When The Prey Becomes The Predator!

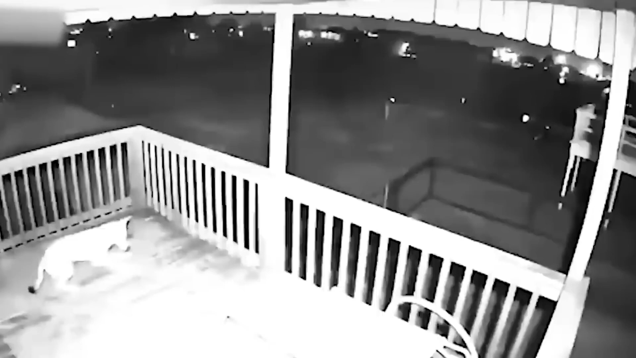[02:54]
Even though a cat is basically at every disadvantage against a coyote, this smart cat avoided becoming the prey by using its unworldly climbing abilities.